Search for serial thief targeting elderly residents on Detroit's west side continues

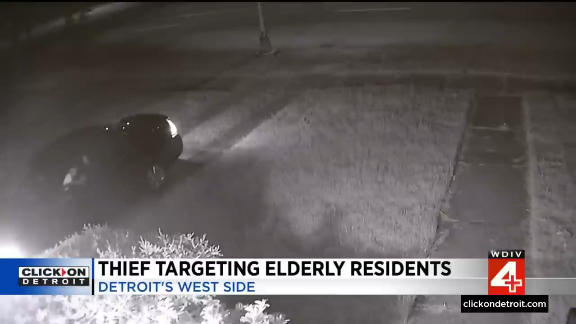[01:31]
He forgot something and pulls right up in the driveway to retrieve it. It's like you're being violated. Dr.